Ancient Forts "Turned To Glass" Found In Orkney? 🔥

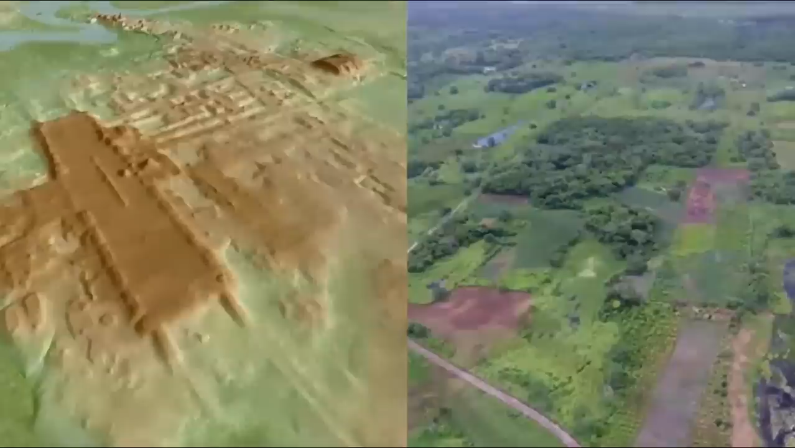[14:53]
we have determined that it's by far the largest and very probably the oldest Maya structure ever found in Mexico.